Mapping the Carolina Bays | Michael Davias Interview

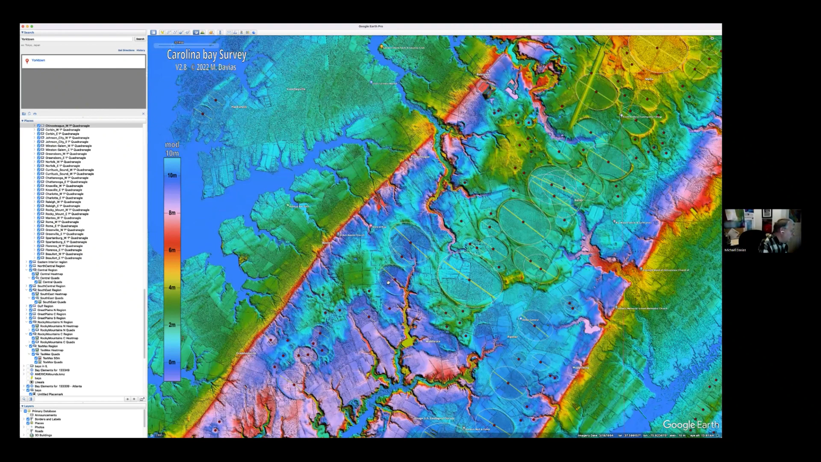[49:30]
My elevation mapping, when you're looking at it this way and, and the way I create the imagery, I do a, what's called a 20 X exaggeration of elevation when it comes to applying something called hill shading. And hill shading is the fact that I've turned this area dark because the sun was coming in from the north east coming across and casting a shadow here. If I took off hill shading, this entire area would probably be about the same
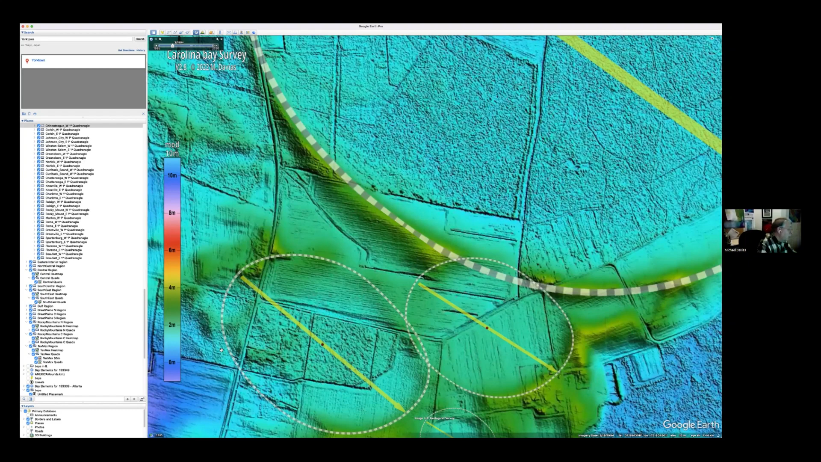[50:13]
shade of green and you wouldn't see any of these furrows that are basically furrows that the farmer has in the field, uh, cause this is a field. Um, and you probably see the furrows if I get rid of the, uh, and you can kind of see them is the furrows, uh, but they show up as dark lines.
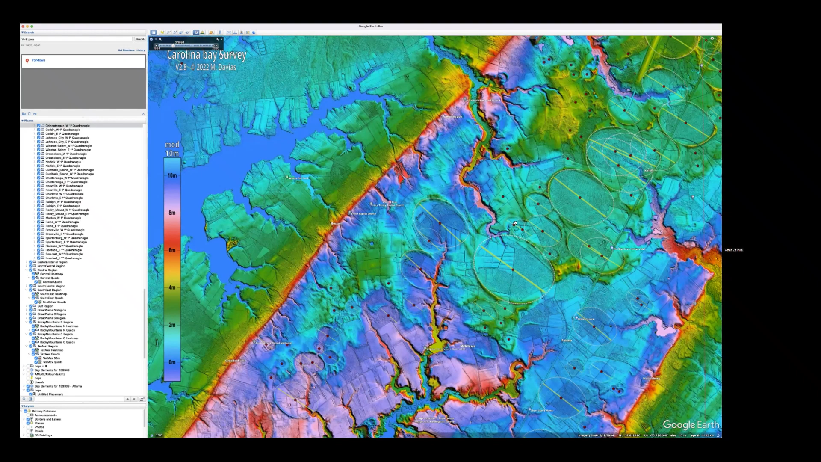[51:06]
It goes in the road. So in other words, when people are seeing the lidar here, it might look like there's these big ridges, but in reality, it's been stretched kind of like if you're a photographer, adjusting the contrast.
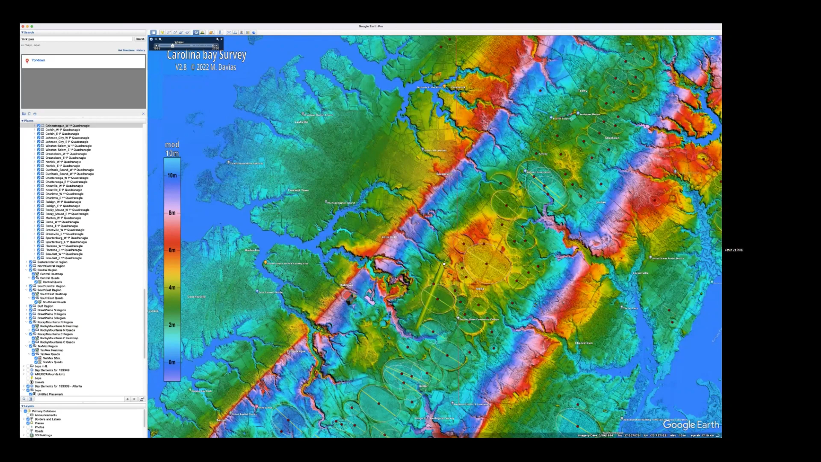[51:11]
So it looks a lot larger than it actually is in reality. Exactly. That's a, that's a good analogy.
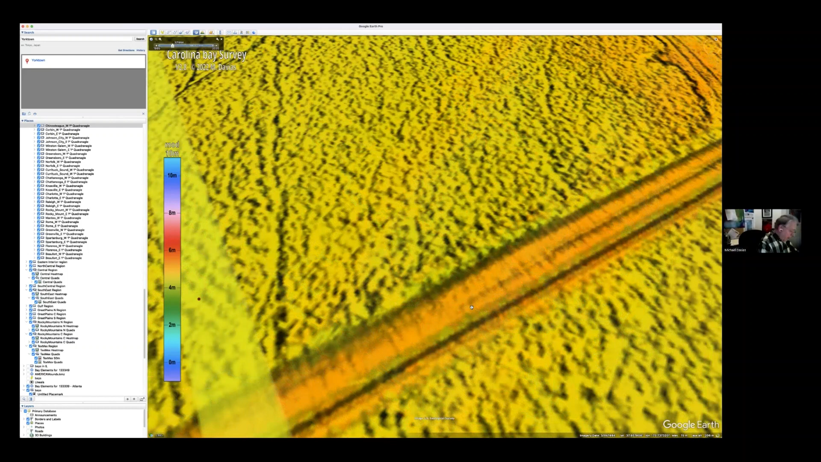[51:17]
I encourage your viewers to do this, to go into street view and you can usually see,
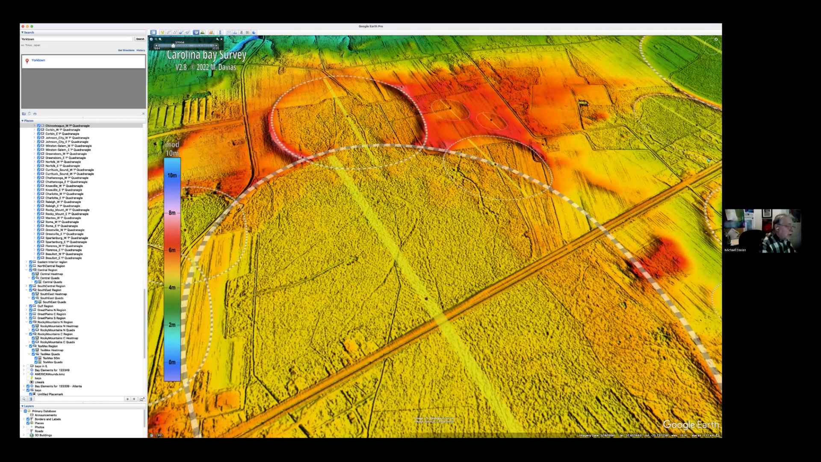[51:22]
uh, you can, sometimes you can perceive a little bit of rise in a road. Um, but you know, there's nothing here. This, this, this over here where these two mobile homes are, that's the rim.
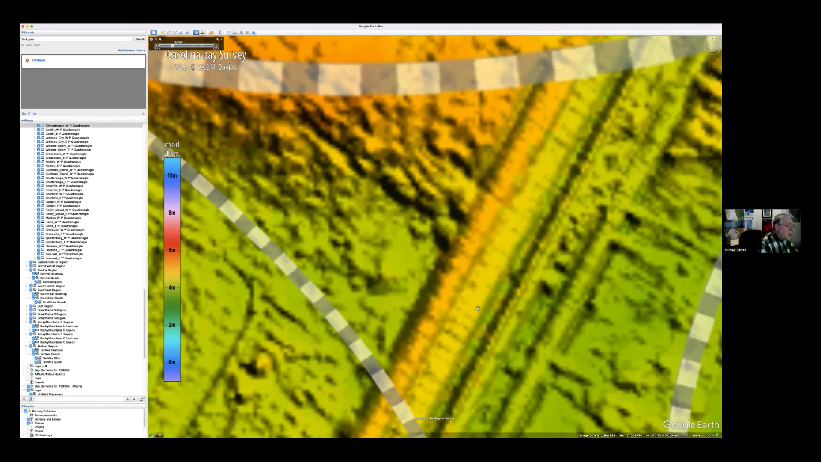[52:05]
and then you can go investigate what that rim looks like on the ground and you will be disappointed. In one place I have taken a look across, uh, from 13, uh, across a road and found out that, you know, you could see the rim, but yeah, I, I doubled the vertical exaggeration so that,
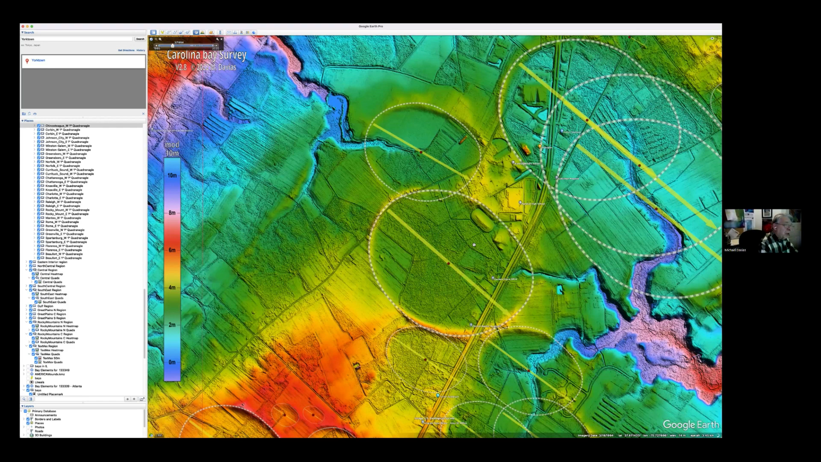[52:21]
that it was visible in the, in the image, uh, very hard to see them. Those cannot be impact structures. There is no way they were excavated by something hitting the
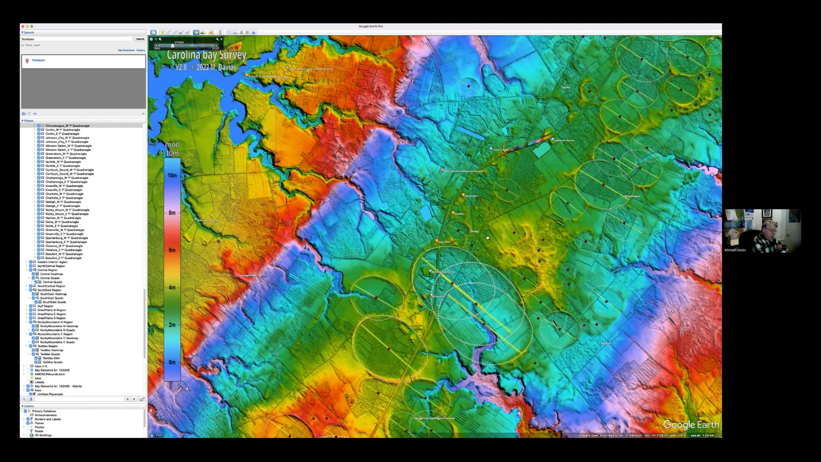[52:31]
ground there and blasting out the debris and leave that fine ghost rim. It just wouldn't happen. Not that fine.
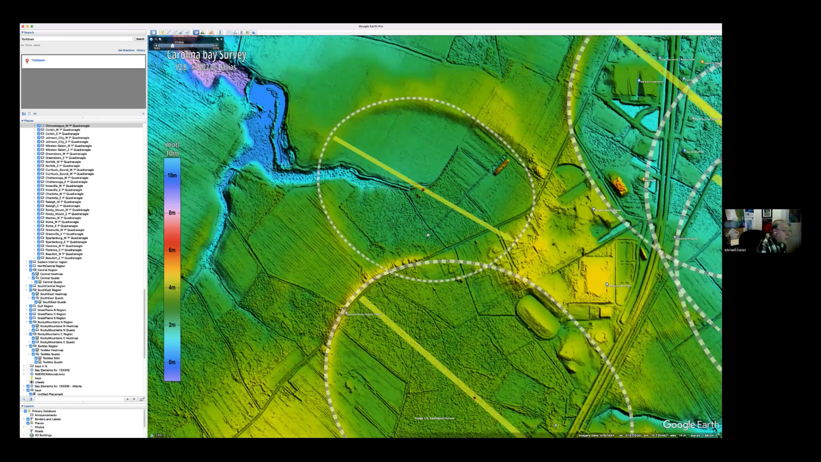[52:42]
Uh, I call them berms because the berm here, I get rid of the, uh, uh, wider on it. This is, this is kind of, uh, uh, important aspect of the paper in our, in our justification for things that berm runs. Typically, uh, it's the same up and down slope. It just runs as a berm is if it was poured by a concrete machine or by earth movers who were working on it.
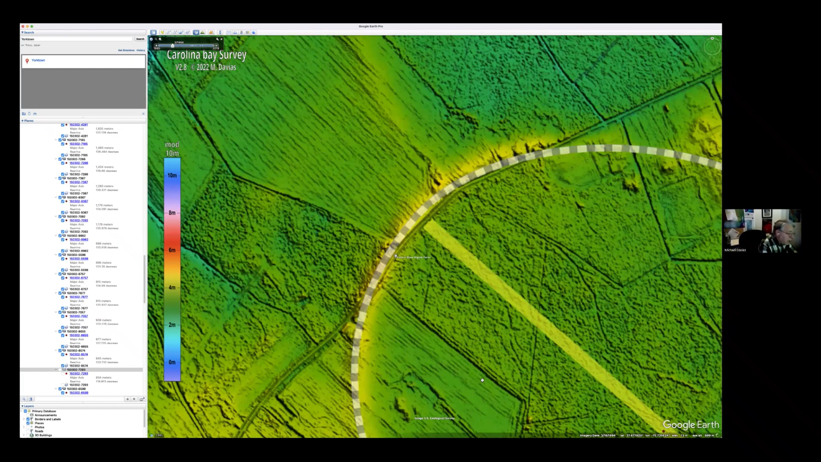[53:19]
That berm berm just stands up and runs and underneath my lidar, uh, underneath my template, you can see how it, how finely it traces along that berm where, where it still exists. And then it'll come back around and pick it right back up again.
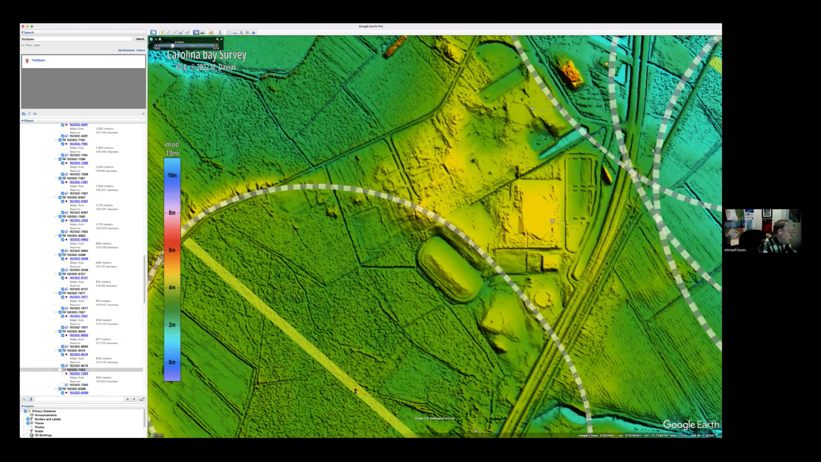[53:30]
So, um, that's an aspect that I think justifies the fact that these cannot be impact craters. I know Zabori has his template where he says they come in at a certain angle and it creates a truncated cone conic section,
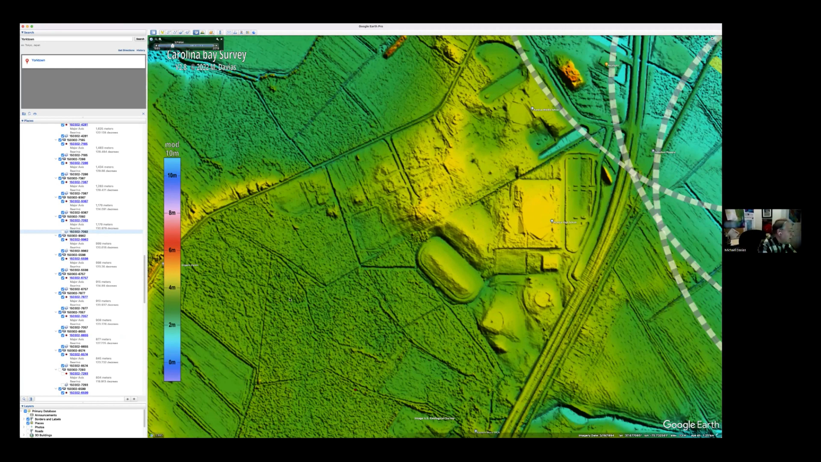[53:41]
but these all look exactly the same. And they are not ovals by the way, here on the Eastern shore, what I call the Bay Bay shore thing is actually flattened on one side here. Why?